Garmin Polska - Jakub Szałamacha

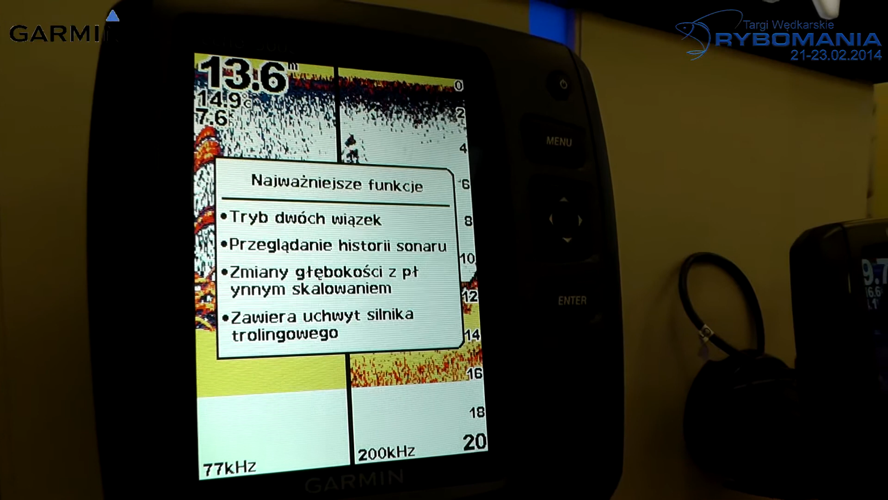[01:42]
Ale także sprzęt fitnessowy dla aktywnych ludzi, outdoorowy, do chodzenia w góry. To także sprzęt rowerowy, sprzęt samochodowy, nawigacje typowe, nawigacje samochodowe.
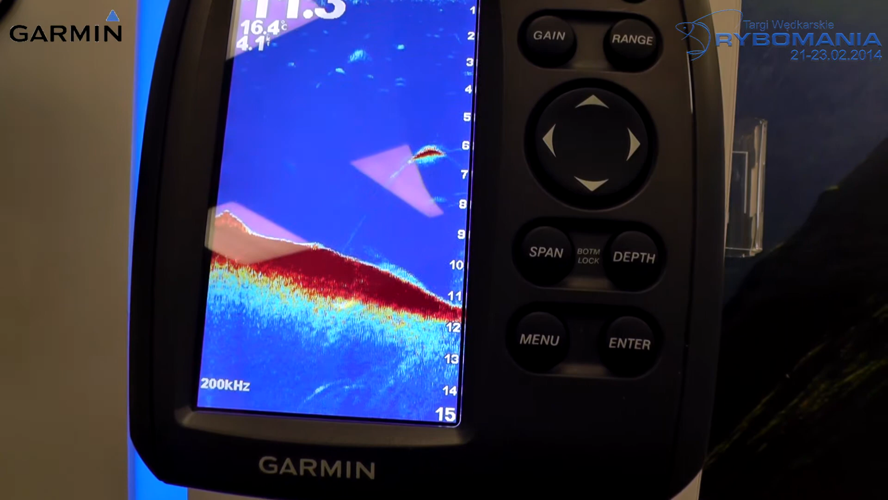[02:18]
To wyprawy na dalekomorskie wędkarstwo,
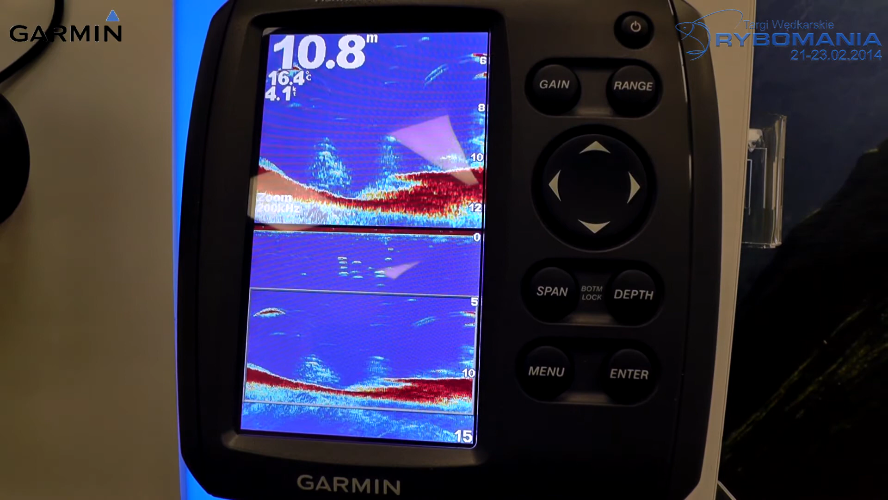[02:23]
On screen: depth 10.8 m
gdzie są to jedne z najlepszych echosądy z najlepszym separowaniem celów w wodzie słonej.
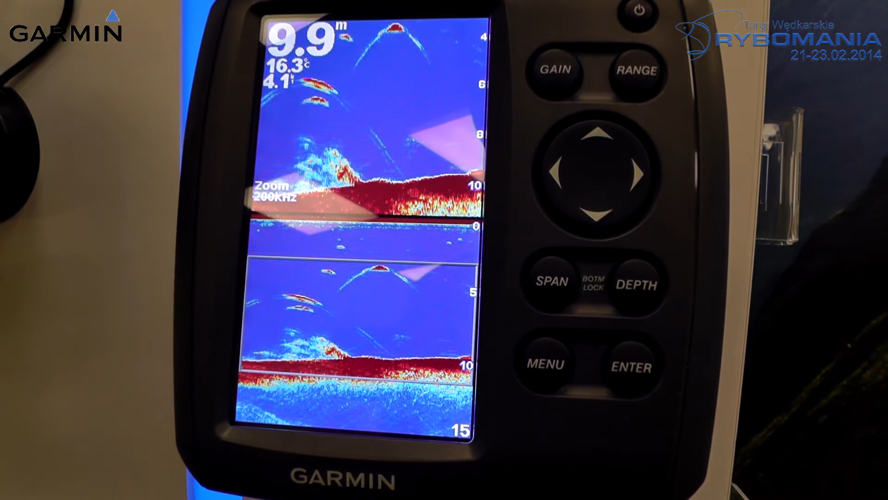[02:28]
On screen: depth 9.9 m, water 16.3°C
I z głębokością dotarcia wiązki. Więc naprawdę na dalekie wyprawy świetny sprzęt.